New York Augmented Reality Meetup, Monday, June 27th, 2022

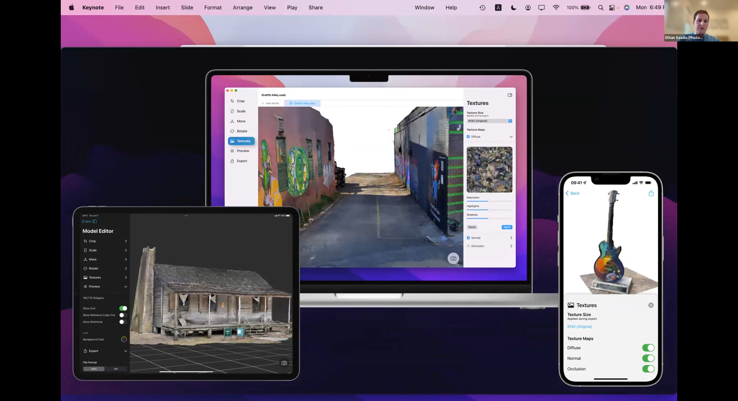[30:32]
to see all the public art and murals that we have. And, uh, while I'm walking, I can just take videos of objects, upload them and, uh, edit them all while I'm on my walk without going home to my Mac. And, uh, that's how I created, uh, all of these 3d models seen here.
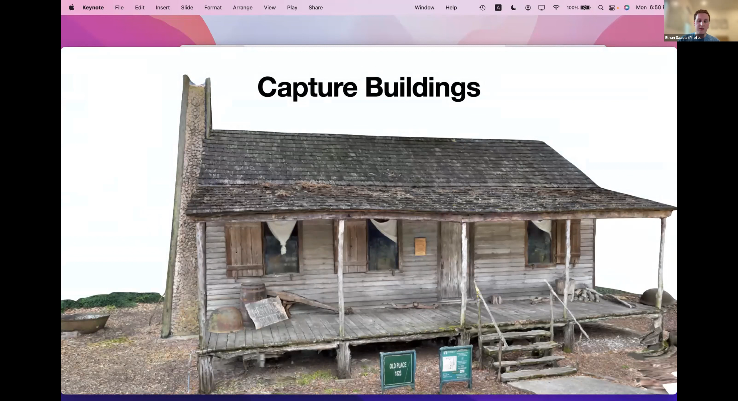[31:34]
We also have customers who are flying drones around castles to create 3d models and doing all sorts of other cool things with very large format models. And you can go even bigger than houses. You can capture entire properties and construction sites.